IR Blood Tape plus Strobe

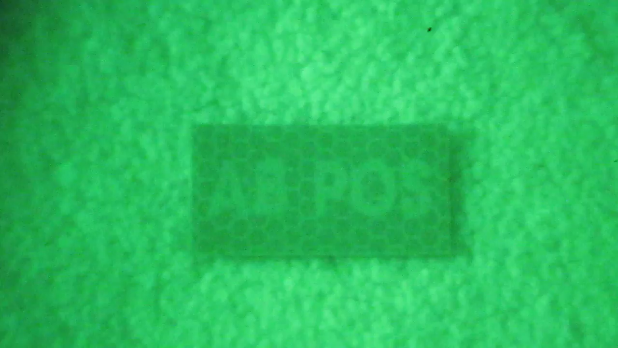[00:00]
All right, here's a quick example of the difference between night vision and infrared. This is a blood type tape that you would wear with a Velcro backing on your uniform or your hat.
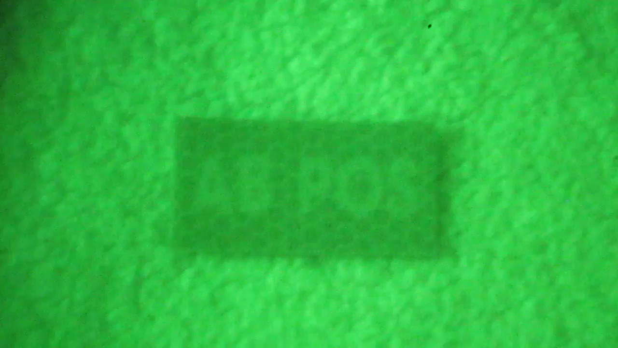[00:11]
Now, this is in night vision, and then when we switch over to infrared, it'll glow. And there's a strobe.
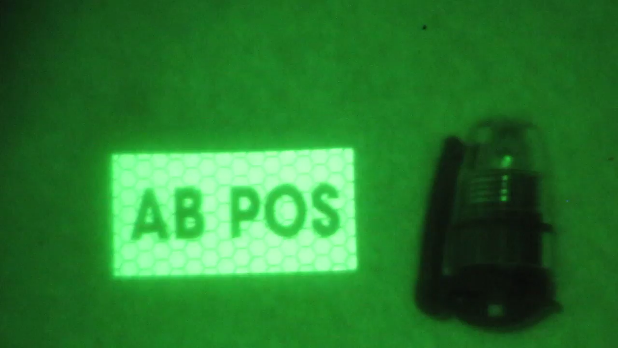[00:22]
That strobe's visible for about a mile, mile and a half, keep you safe.